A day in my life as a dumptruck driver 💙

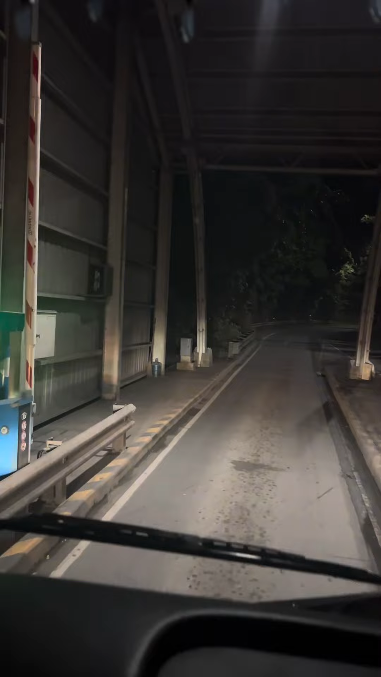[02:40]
At nandito na nga pala kami sa total. Kaso lang pagdating naman namin e sarado na din.